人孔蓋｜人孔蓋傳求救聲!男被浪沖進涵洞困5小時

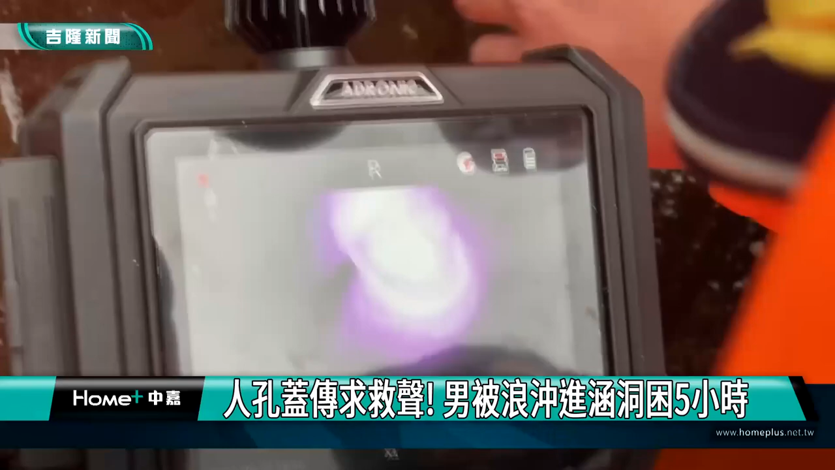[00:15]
消防队透过仪器发现涵洞真的有人，不过这下子问题来了，